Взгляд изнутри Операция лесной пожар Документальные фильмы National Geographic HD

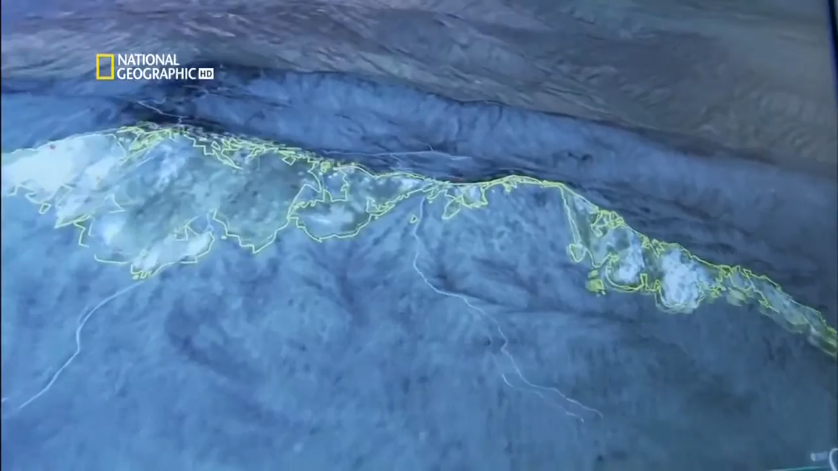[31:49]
Они участвуют в экспериментальной программе, работающей с военным беспилотным самолетом, переделанным для разведки лесных пожаров.
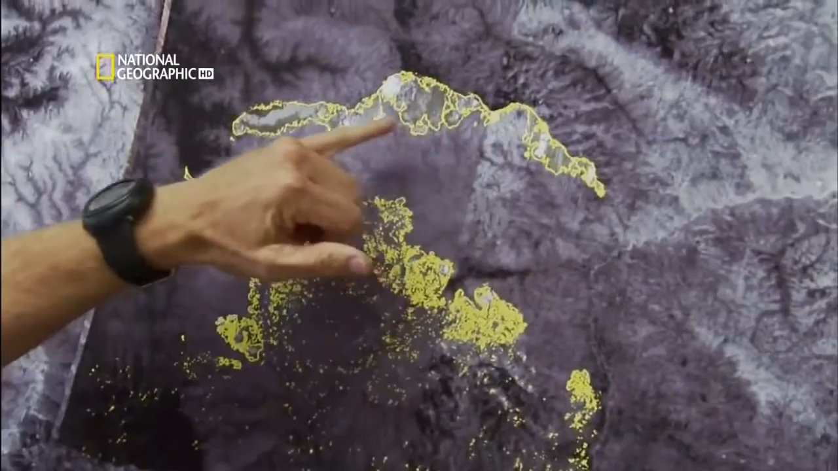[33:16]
Мы стараемся управлять биомассой, питающей пламя.
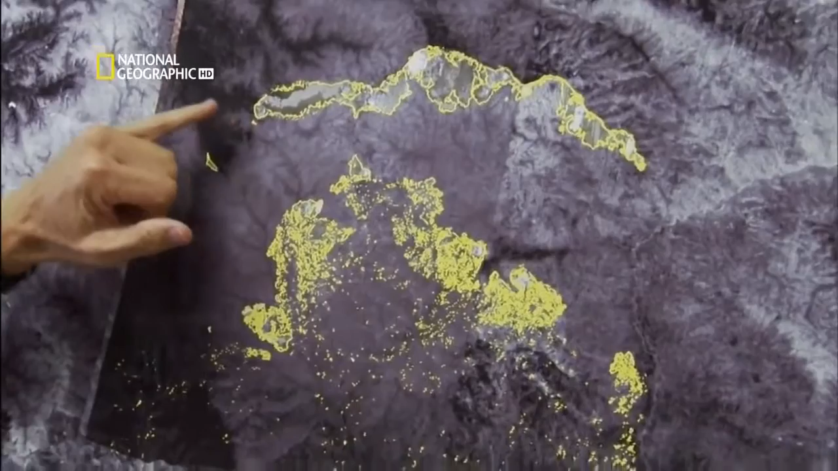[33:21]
В общем, они создают огнезащитную полосу. Они посмотрят и скажут, получилось.
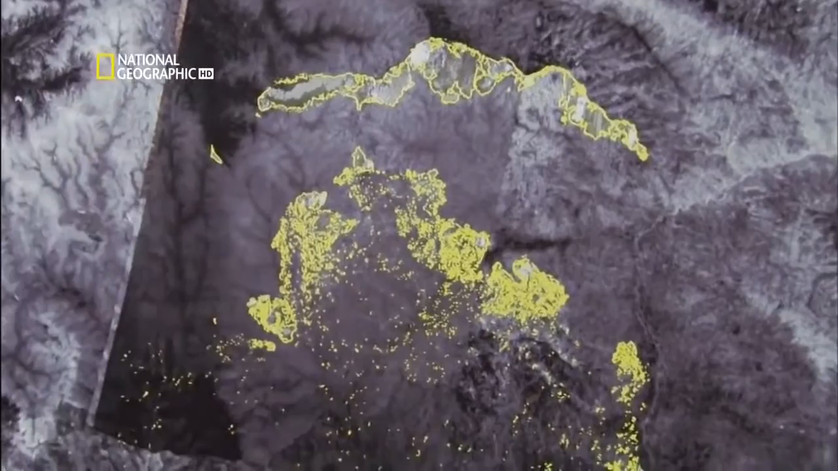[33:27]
Обученную бригаду можно перебросить на другой участок пожара.